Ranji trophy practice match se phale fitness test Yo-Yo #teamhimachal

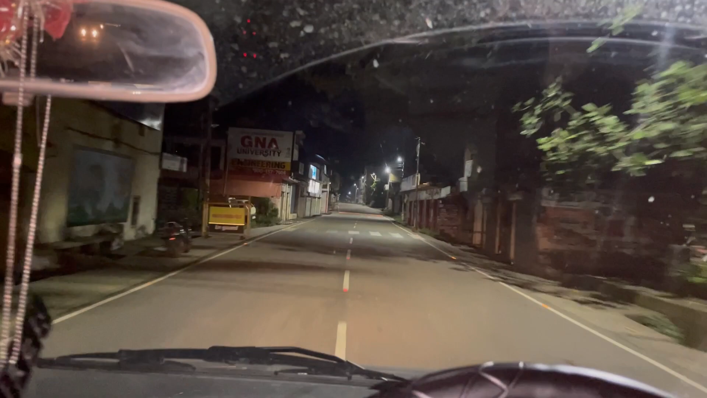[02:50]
तो अब पहुंच चुके है और कोई सन्नाटा नहीं है यहां पर,
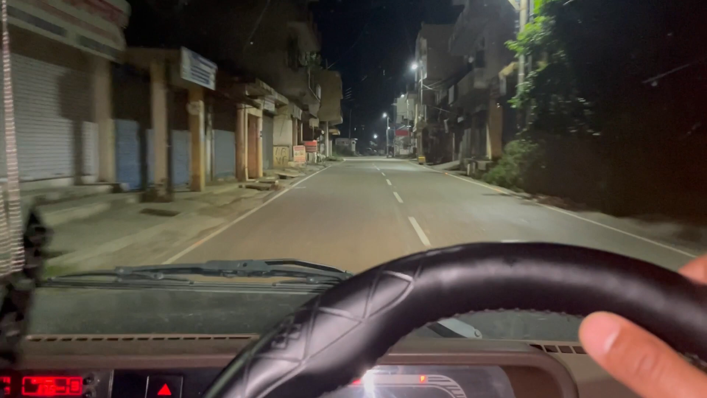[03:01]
यहां पर मैं देख रहा हूँ कि इवनिंग लाइफ तो बिल्कुल जिरो है, अब 10 बज़ है यार, कोई भी नहीं दिख रहा है, सिर्फ हमारे यह तर भी होते हैं, कुछ भी नहीं दिख रहा है,